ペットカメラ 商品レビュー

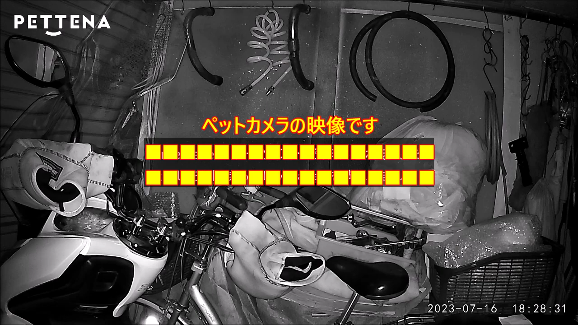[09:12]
で、スマホのアプリをこれ、入れるんですけど、さっきね、あのー、バーコード
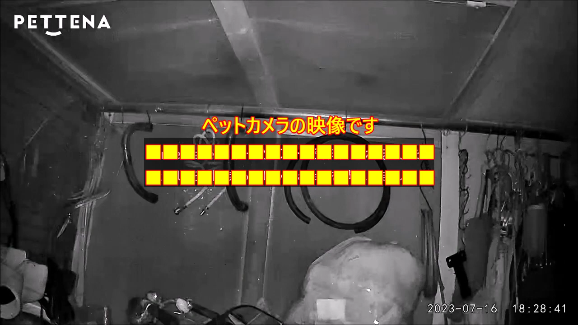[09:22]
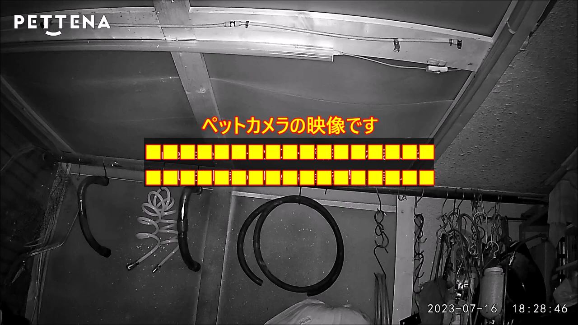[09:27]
で、アプリを入れたんですけど、そこでね、あのー、時間がこう、1時間ごとだったかなそこで、
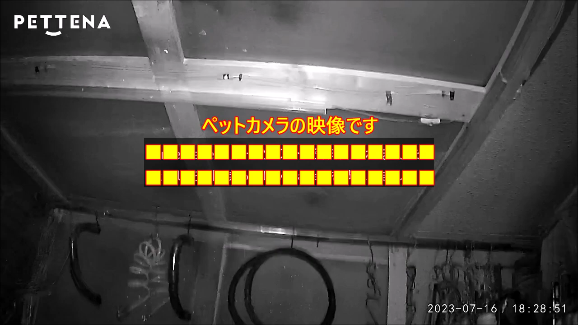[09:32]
どんな映像を撮れてたとかね、後で見たりとかもできるので
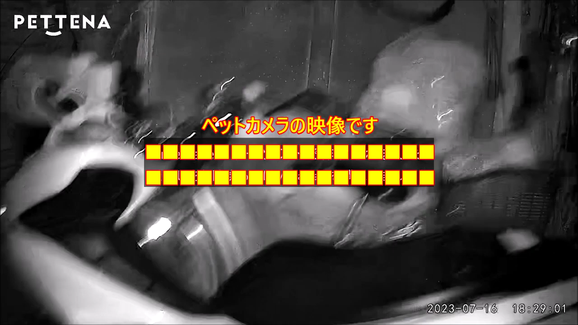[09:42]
かなりね、昔に比べて、2、3年前ですかね、私持ってたのその時とは、その時とね、比べたらかなりね、性能も良くなってますねもう本当にね、